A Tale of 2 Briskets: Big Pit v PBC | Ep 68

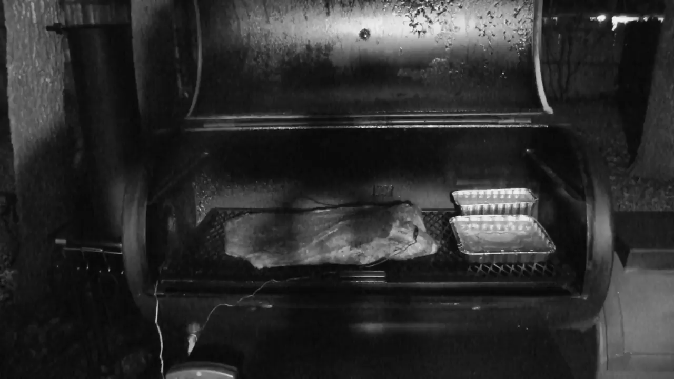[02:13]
It's about 58 degrees and the inside of the pit's about 130 something. So I've got two water pans in there. I find I kind of like this infrared. It's kind of interesting. Anyway, I'm going to close it down and keep on cooking.